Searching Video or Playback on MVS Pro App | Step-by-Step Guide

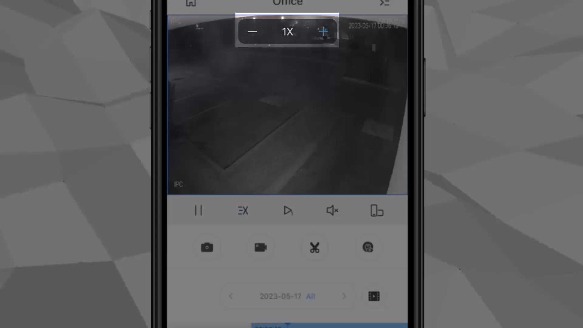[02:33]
This one is for fast forward. You'll notice on the top, you'll see a one times. So you can you can put the speed up to 2 to 2x, 4x,
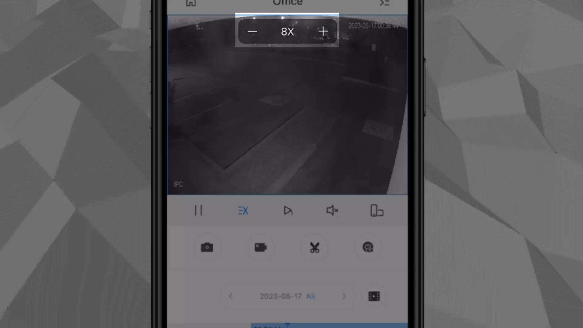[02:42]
8x is the maximum for that. And the next one, the third one is for next frame. So that should jump to the next frame. Then the fourth one is the speaker.
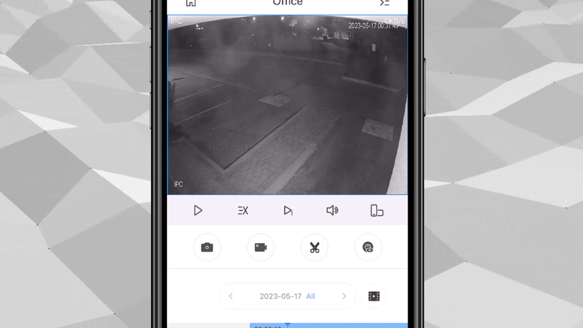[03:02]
If you have a built-in mic onto the camera, then you can hear the audio on recording. The fifth one, the last one is the full screen.
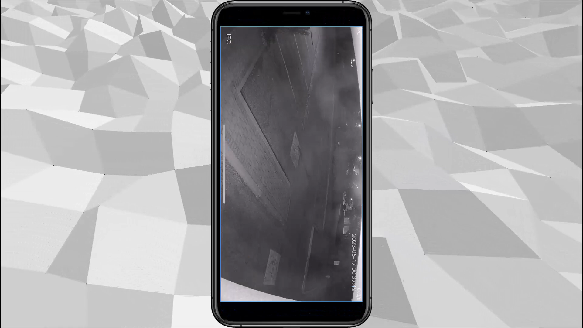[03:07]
So you can see the picture better.
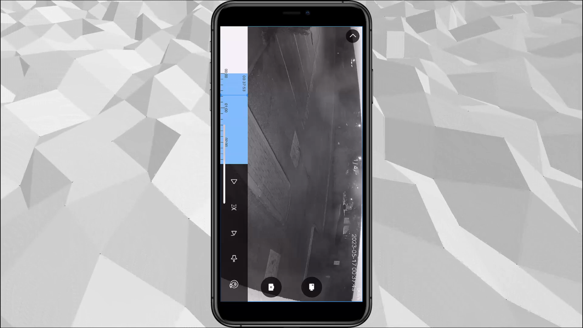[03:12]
To go back, just tap the screen again and tap the arrow left on the top left corner.
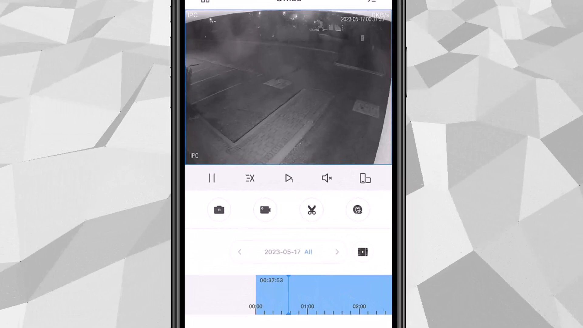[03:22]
And then right below those buttons, there is also option for screenshots. So that screenshot will be saved under the file. We also have video recording. So it will in notice on the top left corner, you'll see recording icon there that starts from when I initially tapped it.
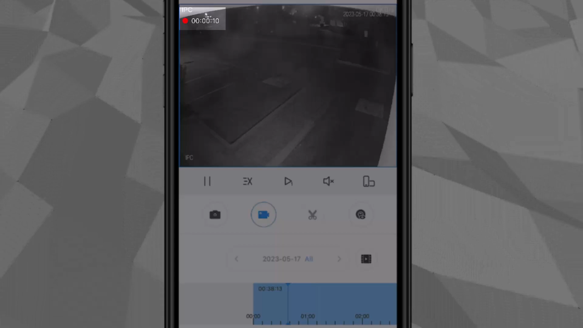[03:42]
To stop it, just tap the same icon again.
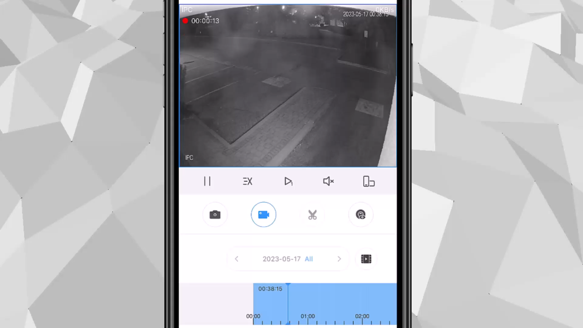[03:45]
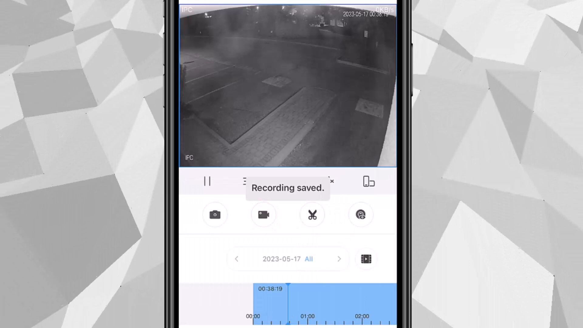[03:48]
And that recording will be saved into the file menu as well. We also have a scissors option. So scissors option allow you to cut it. And when you tap the scissors and you could see that there's a play button.
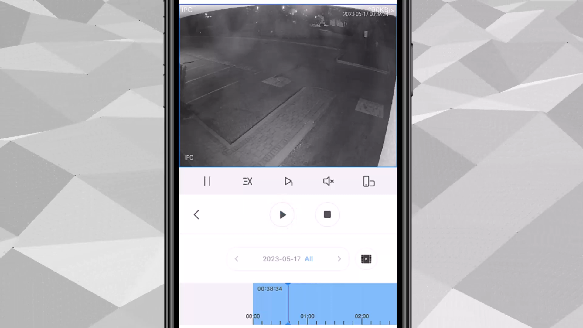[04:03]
And you'll notice right there at the bottom, you will see a red line. So red line is the start time.